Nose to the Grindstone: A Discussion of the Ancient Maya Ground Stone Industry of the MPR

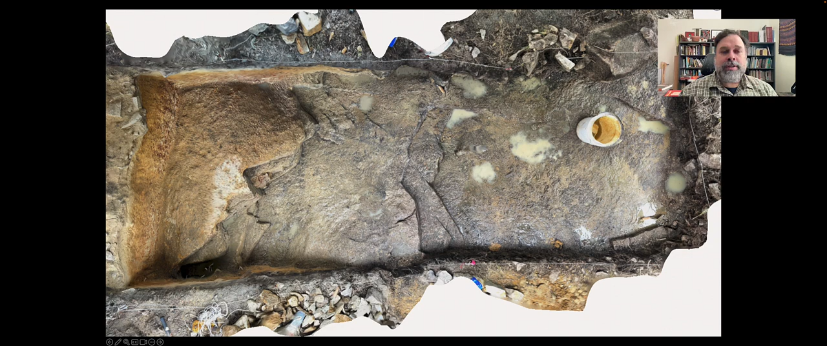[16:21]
So here's a 3D model up above the base of the quarry pit. And it's in the southeast corner here, this bottom corner, that we actually came to understand the extraction methods.